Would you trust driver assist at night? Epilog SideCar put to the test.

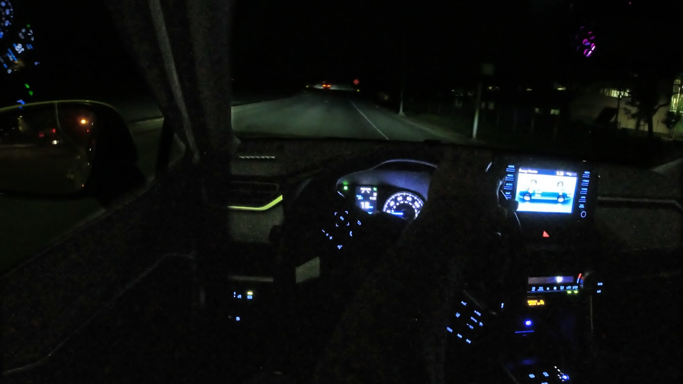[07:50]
Okay. With me kind of crawling, I'm going to turn it on. So you can have the gas on and press resume. And it actually just turns on on its own, which is very similar behavior to the combo pilot when I had it. And I'm just going to let it cruise at 45 miles an hour right now. So interesting little scenario. We've only got lane markings on the center and we have a barricade on the right and the system is placing itself at what I believe to be an appropriate place.